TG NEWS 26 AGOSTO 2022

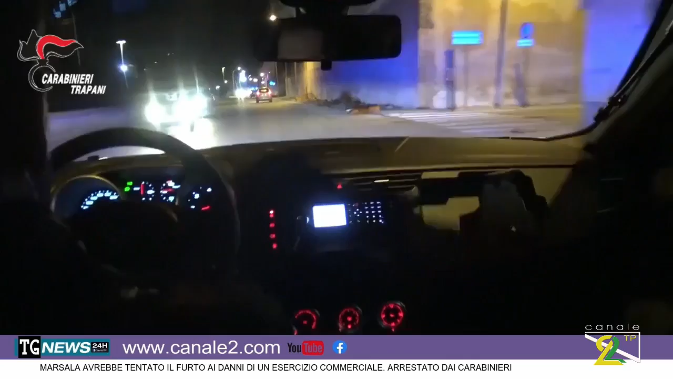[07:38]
I carabinieri, impegnati in un normale servizio notturno di perlustrazione,